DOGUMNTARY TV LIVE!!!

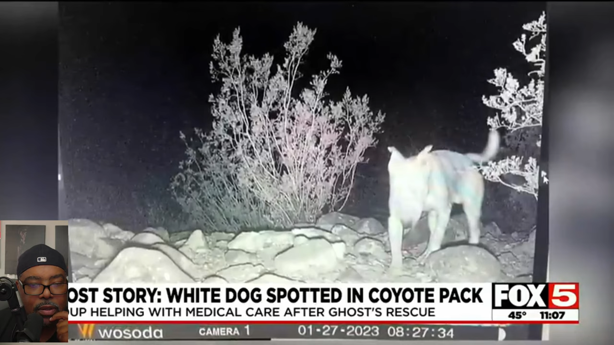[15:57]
trail cam ghost white tail and back a stark contrast to the dark night again he is captured on camera with